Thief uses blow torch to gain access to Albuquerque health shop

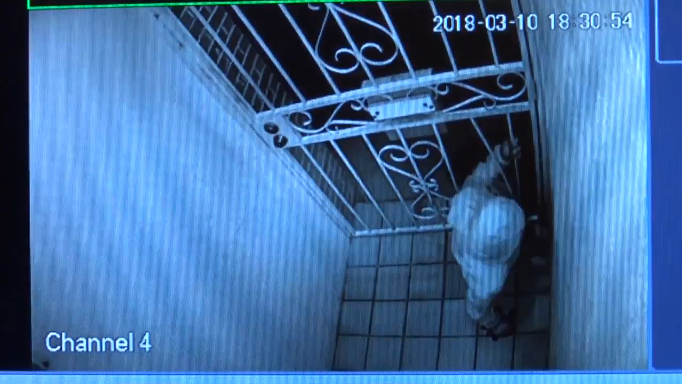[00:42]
Early yesterday morning, Lucero says a man spent an hour prying his way into her holistic health store.
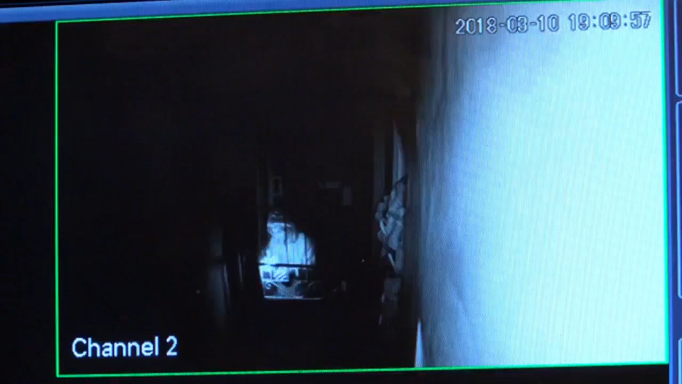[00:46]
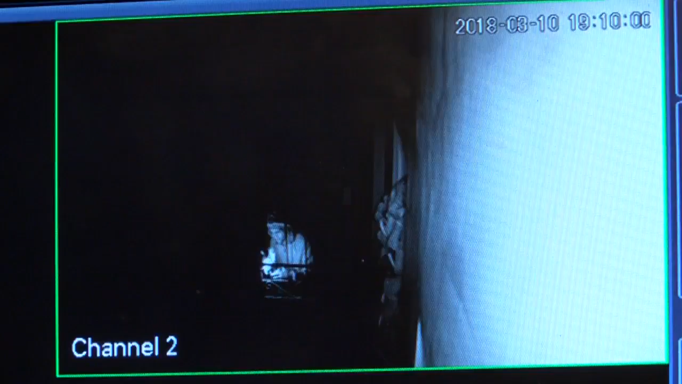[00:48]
He used a blowtorch and a carjack to get in through the security doors. Causing big damage to the shop.
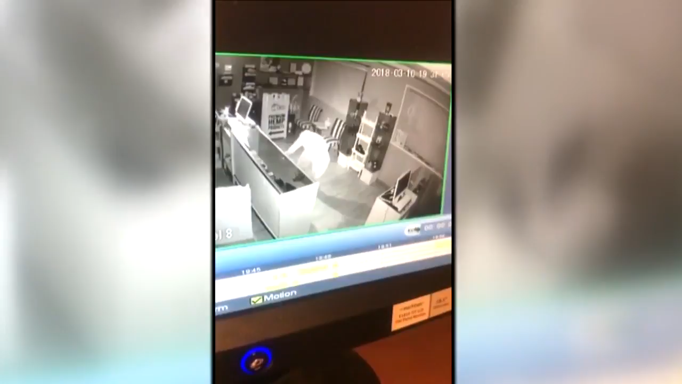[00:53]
And once he got in, Lucero says he stole the cash register, which had less than $100 inside. I love Knob Hill. I love this area.